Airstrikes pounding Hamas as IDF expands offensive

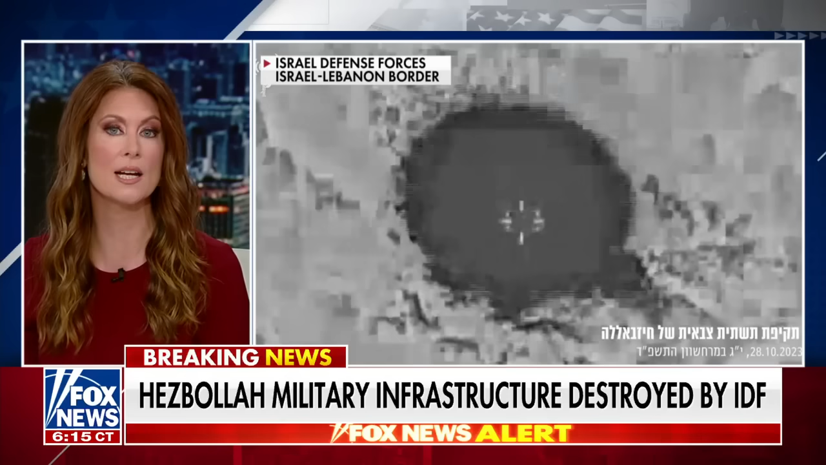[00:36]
Also tonight, Israel attacking Hezbollah terrorist targets in Lebanon in response to rocket launches into Israel.